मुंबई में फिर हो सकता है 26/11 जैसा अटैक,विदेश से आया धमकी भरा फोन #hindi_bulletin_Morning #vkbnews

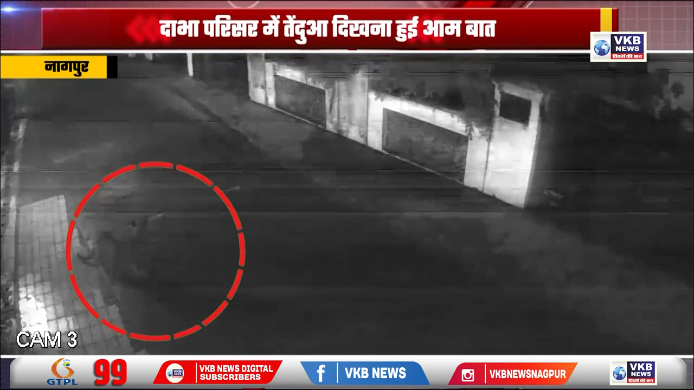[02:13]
321 का मन नहीं लगता है तो वह गूमने के लिए दाबा का रूख लेता है ऐसा बार बार होने पर भी वन्डविवाग इसका स्थाई उपाय नहीं खोच पाने से स्थानिय लोग बेहत खपा है आए आपको भी दिखाते तिंदुए का परिसर में विचरन